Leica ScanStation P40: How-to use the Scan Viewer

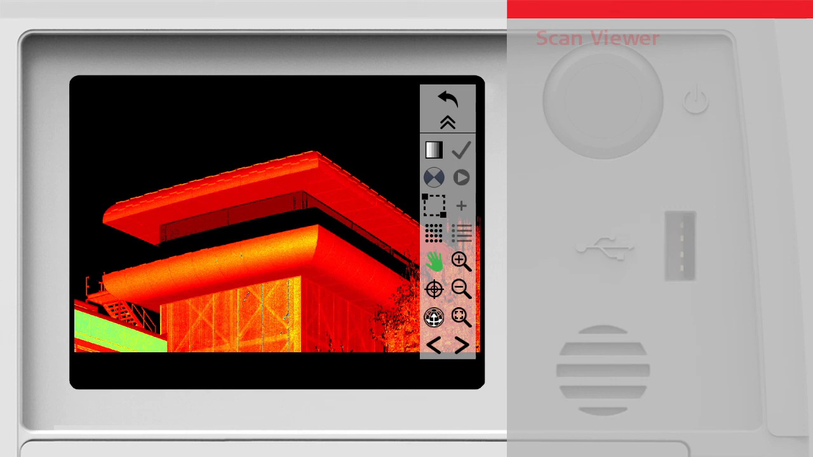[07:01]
In this video we discussed how to use the scan viewer, especially how to switch the intensity colouring,
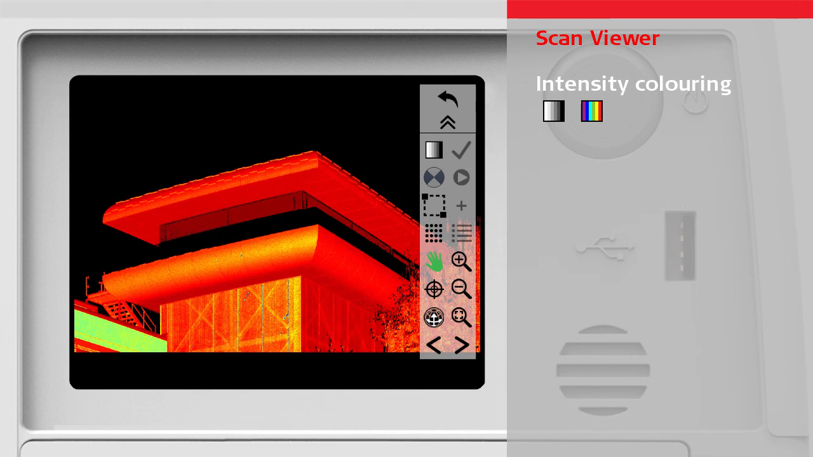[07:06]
how to navigate with zoom and pan commands and how to switch between 2D and 3D point cloud view.